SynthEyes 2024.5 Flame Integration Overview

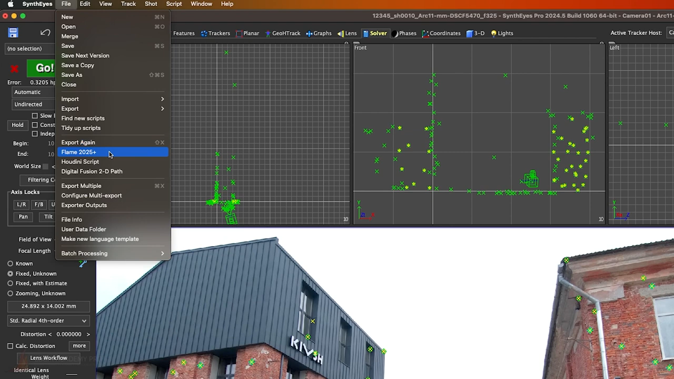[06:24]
keyboard shortcut Shift-X, will always initiate the Flame 2025+ export when working with the Flame integration. If you explicitly select the Flame 2025+ option, you will be prompted to save the project, although the location and file name are already set up for you based on the Integrate with Flame setup.
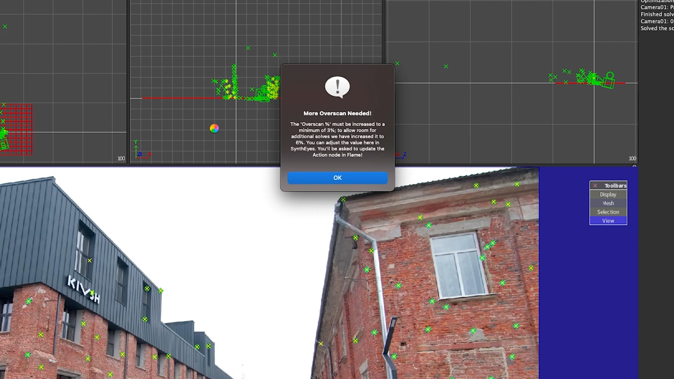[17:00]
SynthEyes was able to figure this out for us, but since we already have some of the integration over in Flame, there's one step that we will have to type in manually. The message says we need 3%, and it recommends 6%, and if I dismiss that pop-up, we can see that SynthEyes has already entered the 6% that it needs into the overscan field.